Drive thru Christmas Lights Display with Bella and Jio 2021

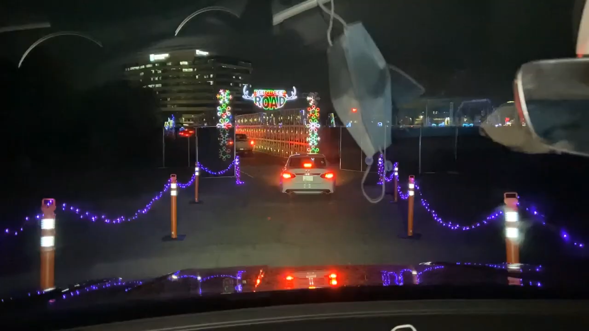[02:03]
We're coming up. There you go. We're coming up. Look, there's a little slope. Whee!
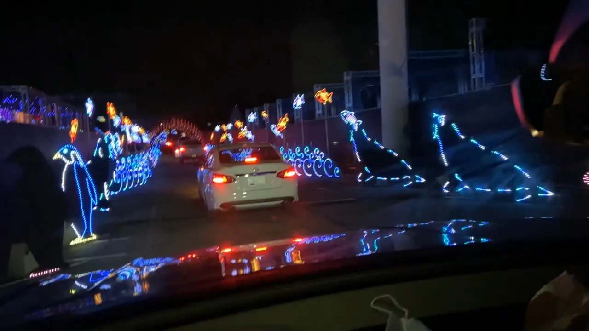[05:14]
Oh, look, there's the goat cardinals. Oh, wait, that's not part of it.
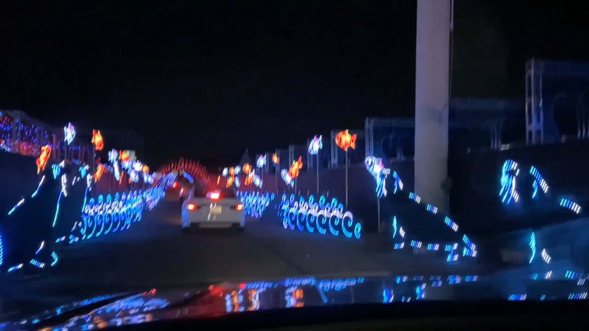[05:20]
Then I said, look at the fish. Look at the, is that a seal? It is a seal. The ocean, the fish, they are going up and down, up and whoa. Down. Whoa.
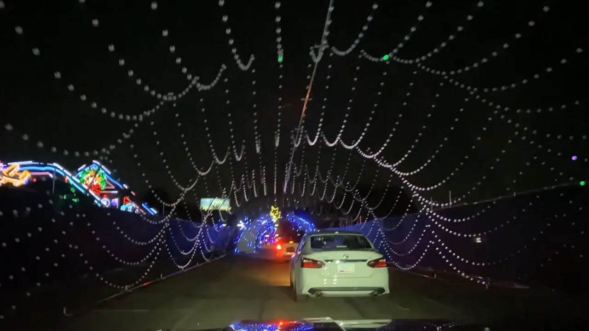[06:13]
It's like the ceiling hanging on the.
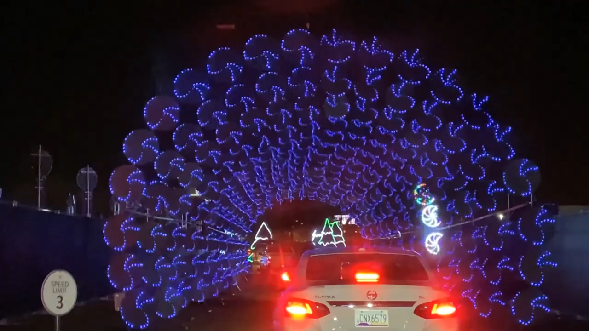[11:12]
that's a. This one is the best. Oh, something. Oh, look. Can you see that candy cane? Look, now it's like, what is it, Mama? It's like peppermint. Yes. Peppermint.
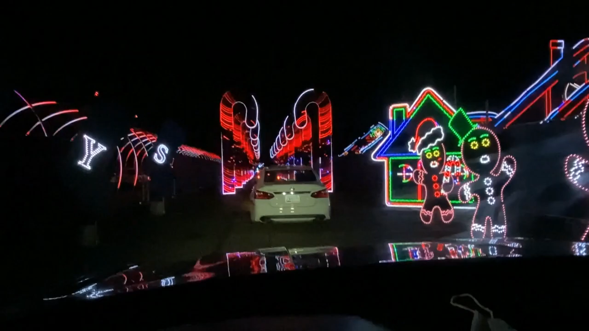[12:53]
Blue. Red, yellow, pink. These green. Lights are cool.